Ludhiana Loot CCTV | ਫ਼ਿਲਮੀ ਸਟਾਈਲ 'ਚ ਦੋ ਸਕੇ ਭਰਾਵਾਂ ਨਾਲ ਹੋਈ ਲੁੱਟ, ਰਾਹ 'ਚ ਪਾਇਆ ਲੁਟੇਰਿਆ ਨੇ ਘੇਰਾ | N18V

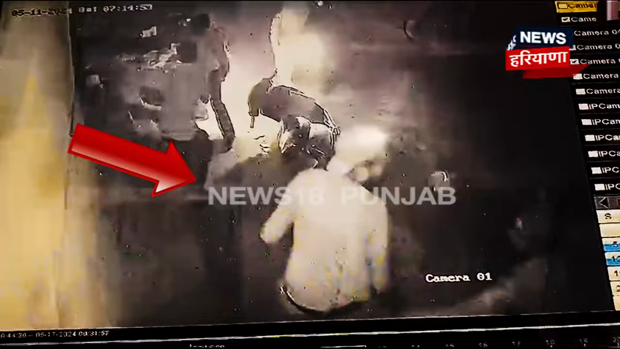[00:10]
दुकान तो कर जा रहे दो सगे प्रामा दे नाल लुटदा मामला समणे आया जानकारी अनुसार जदो दो में प्रा अपने स्कूटी दे उत्ते सवार होके जा रहे सी ता जो